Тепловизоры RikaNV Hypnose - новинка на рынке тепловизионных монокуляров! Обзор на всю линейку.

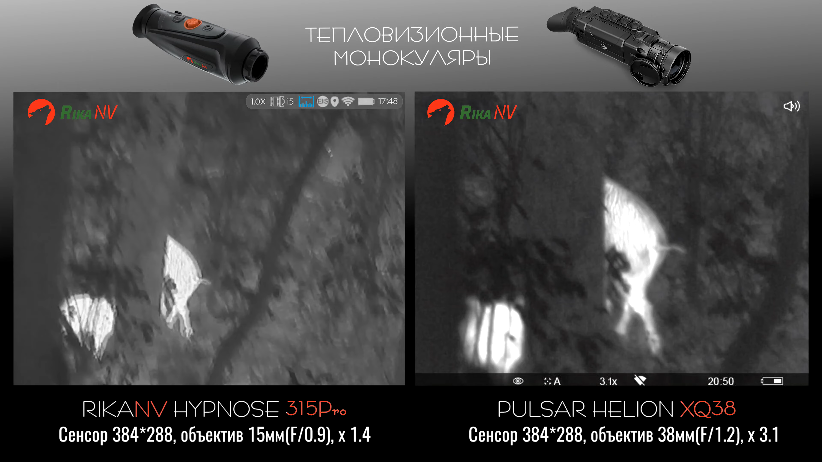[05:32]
Также я снял видеоролик, в котором есть сравнение 335-го гипноза и этого же прибора другого производителя с объективом 38 мм.
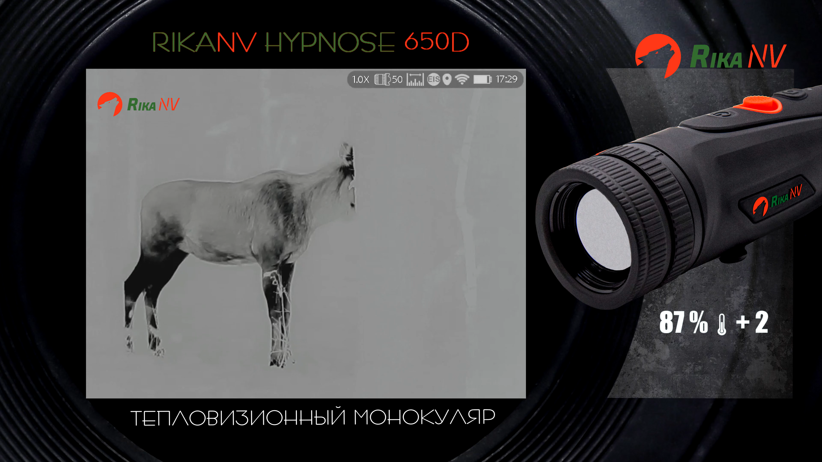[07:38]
Мы стараемся в каждом ролике указать реальную температуру съемок, влажность,
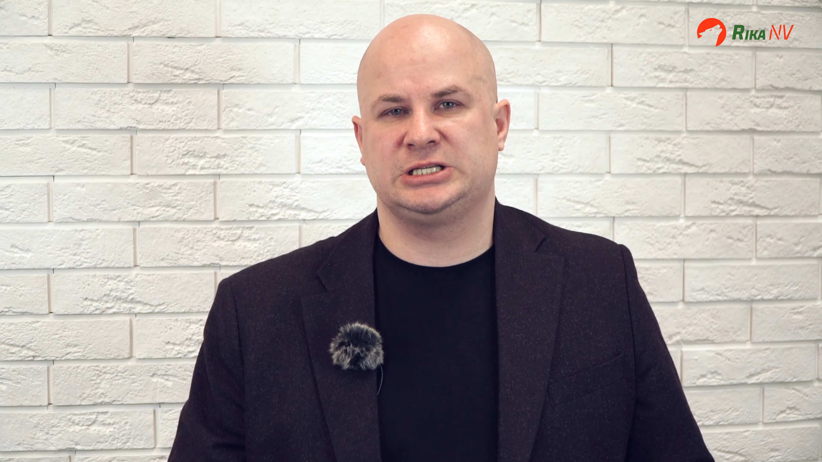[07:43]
а также дистанцию, чтобы вам было удобнее оценить работу наших приборов.
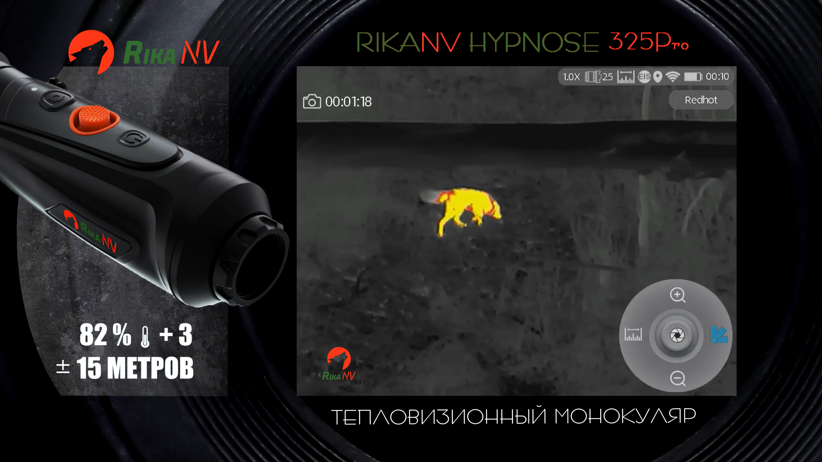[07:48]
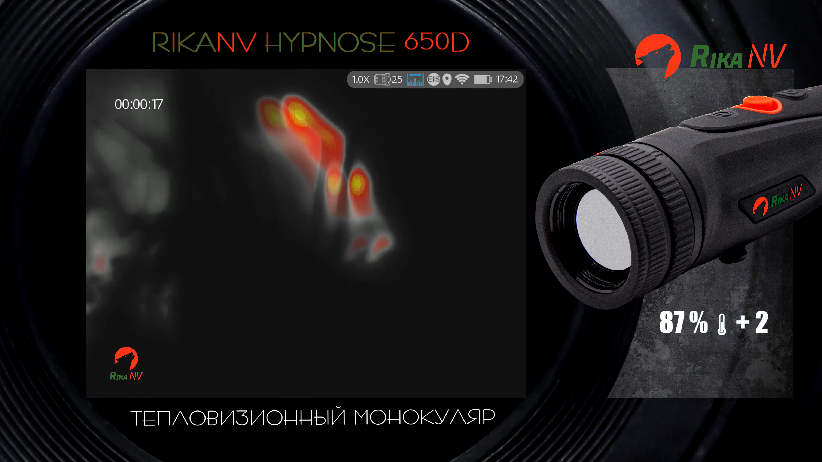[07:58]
Хочу рассказать про интересные возможности тепловизоров RIK NV Гипноз. Во-первых, это аккумуляторы.
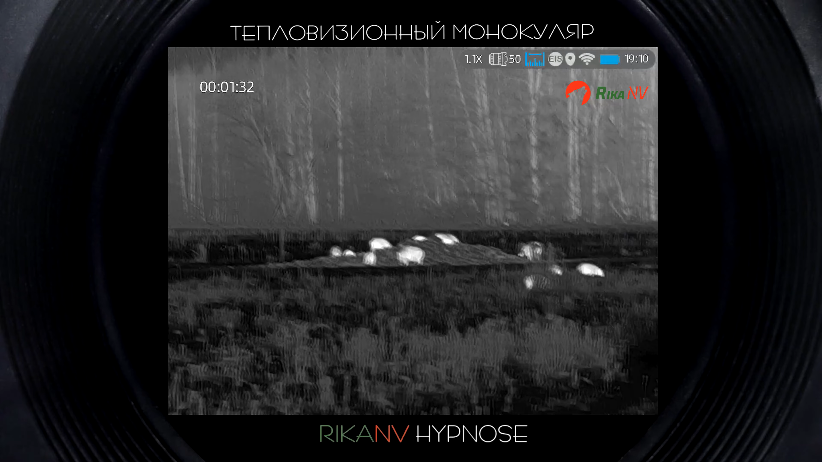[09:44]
На Настройки изображений и цветовых палитр у приборов RIG NV Gipnos довольно обширны.
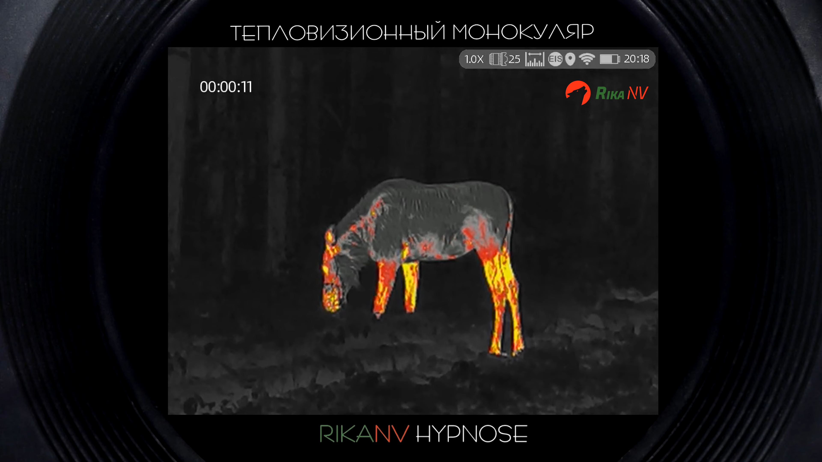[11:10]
Еще из интересного, у гипноза можно настроить яркость экрана и оттенок экрана.